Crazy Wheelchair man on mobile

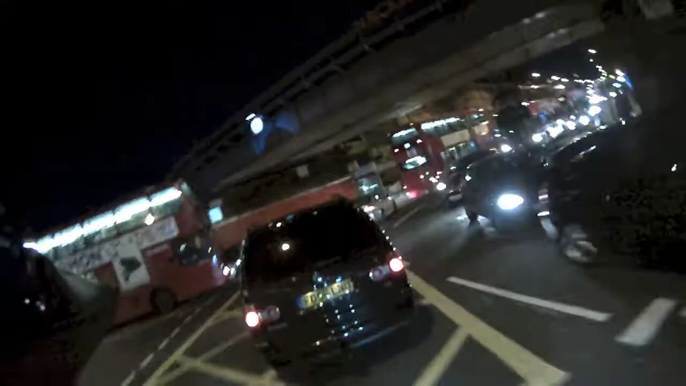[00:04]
Long introduction gives you an idea of the road layout. You're about to see a man on a wheelchair salmoning down the road towards me while on his mobile phone.